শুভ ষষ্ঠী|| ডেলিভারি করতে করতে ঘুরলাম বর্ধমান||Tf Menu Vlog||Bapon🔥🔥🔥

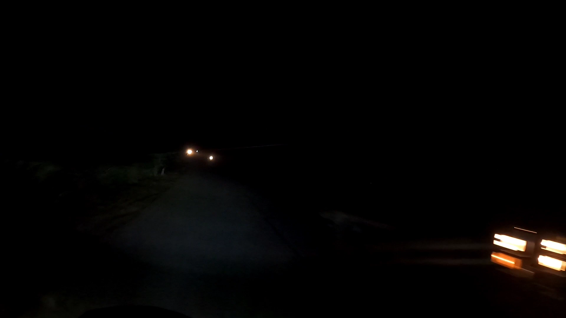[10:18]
অন্ধকার আচ্ছন্ন ছিল, দুপাশে জঙ্গল, এখানে রাস্তাটা খুব সুন্দর সাজিয়েছে।
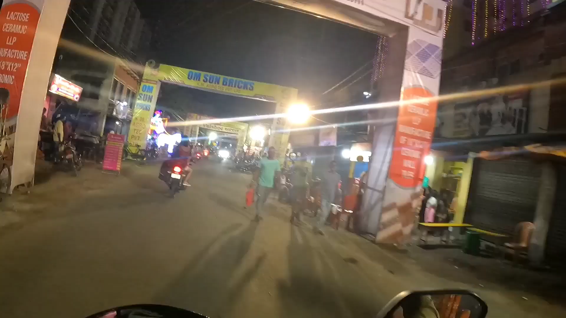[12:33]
এই তো রথ যাচ্ছে, হেভি আইটেমটা করেছে।